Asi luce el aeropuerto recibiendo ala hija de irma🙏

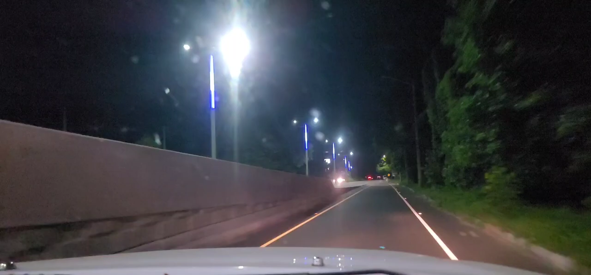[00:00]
Bueno, mi gente, ¿cómo están? Dinablog 503 les saluda, mi gente chula, preciosa, en este hermoso momento que Diosito nos ha regalado. Mire, ve. Ya para la autopista, está volado, dime. Autopista. Mire dónde andamos nosotros. Cocos, Dina, están las banderas salvadoreñas, mire, simuladas en algo. En las luces. En las luces, mire. Simuladas están, mire. Bonito, Dina. Nosotros, primera vez que los hemos venido aquí de rumba en la noche, mi gente bella.
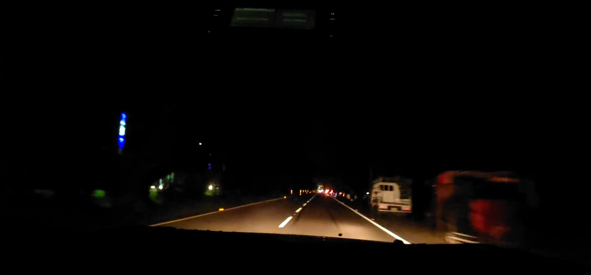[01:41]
que se llama José Arnulfo Romero Internacional. Sí, internacional, el tal Salvador. Mire, se va zumbado, mira, tres familiar. Ya va tarde, quizás. Pues vamos aquí para el aeropuerto, mi gente bella, a recoger, a traer unas personas muy especial. De nuestra queridísima amiga. Así que ya vamos, mira, ya dice, mire, dice Aeropuerto El Salvador. Está bien. Car Retour. Mire cómo dice ahí, vamos a ver.
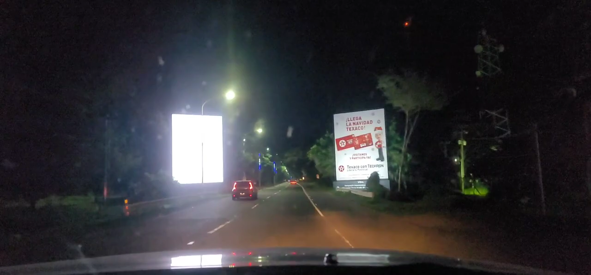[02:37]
Todos los viajeros de todo el mundo, si van a venir a El Salvador, pero vienen las aquí. Banderitas, qué bonitas.
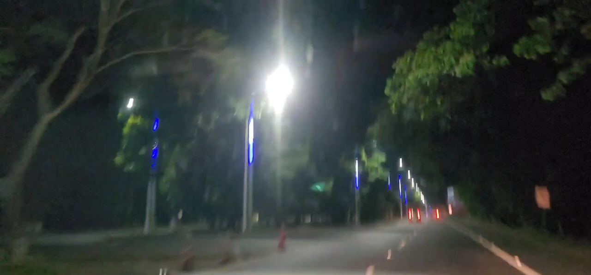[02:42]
Mire, mire cómo está el simulado, la bandera, mire, ve. Qué preciosura, don Mauri, mire, ve. Dan ganas de cantar el himno nacional. Ajá, como que cantar el himno, pero yo esto. Yo todavía no le atino qué hacen este montón de carros aquí.
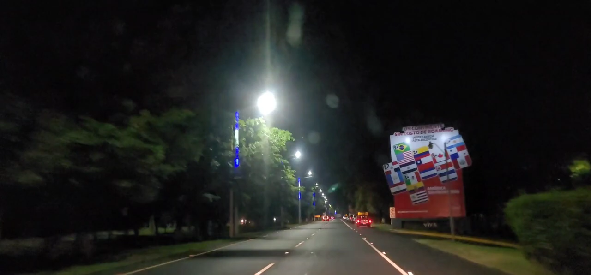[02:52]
Pero esto de noche, de día no. Carga o qué cosa. Saber, don Mauri, pero de noche no, de día no prenden esas luces, es de noche. De día tienen una cosa y de noche tienen otra, mire.
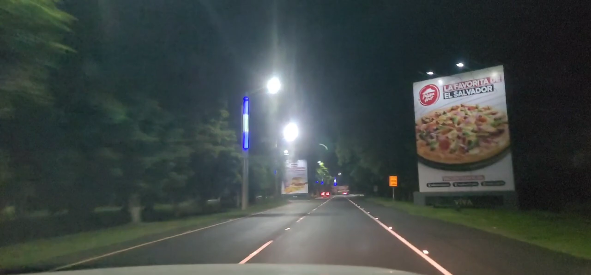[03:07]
Bien bonito, mi gente. Andamos en Aeropuerto Internacional
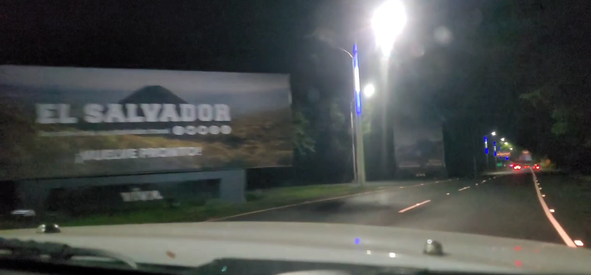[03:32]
¿Ve? Vuelve pronto, como que dice. Como que lo fuéramos para, mire, nosotros. El terminal de pasajeros, aquí está la buenada, mire. Ajá. Nosotros vamos al terminal de pasajeros, no vamos al de carga. Vaya, nosotros vamos a la izquierda. Carga, ah, son para carga. ¿Y qué significa para carga? Llevan, ahí van las maletas, ve. Ahí van las maletas, ve. Ellos son viajeros, ajá. Porque ellos tienen que agarrar aquí a la derecha. Yo creo que ellos no quieren pagar, Dina. Esos cabalitos quieren irse a la hora que viene el cliente y lo recogen. Porque nosotros vamos a pagar aquí. ¿Al parqueo? Sí, tienen razón. No, pero desde ahí tenían las maletas, Mauri.